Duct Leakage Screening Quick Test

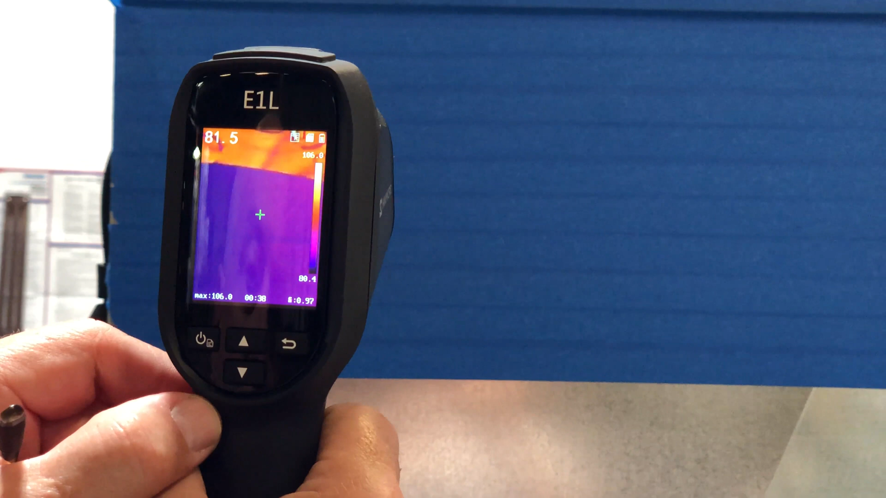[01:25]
It's a very uniform in color, right? Now, a couple other things I did here.
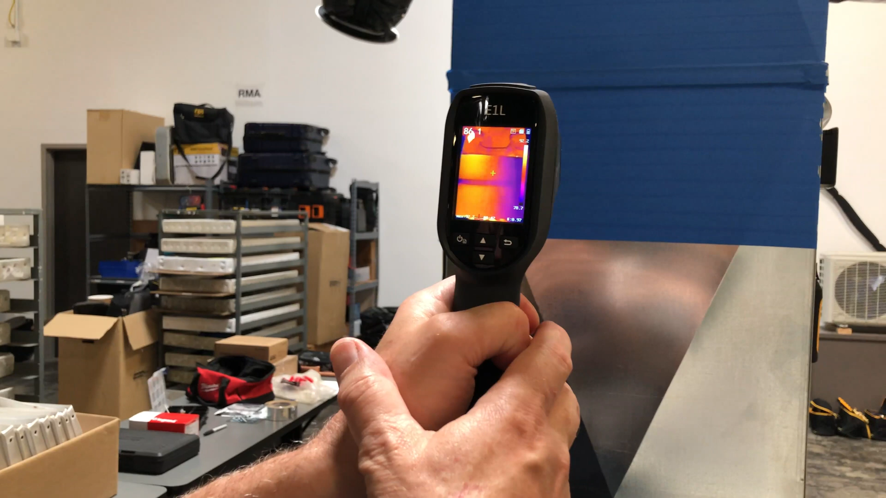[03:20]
you can actually see the gradient that you can see that half the duct is hot and the other half the duct is cool, right?
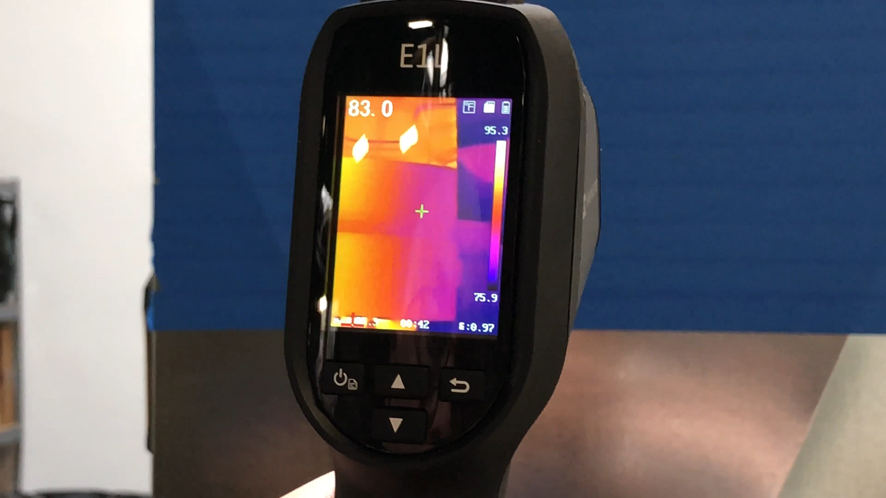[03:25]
So you can see there's quite a dramatic, I'll back up just a little bit here, you can see there's quite a dramatic difference on there.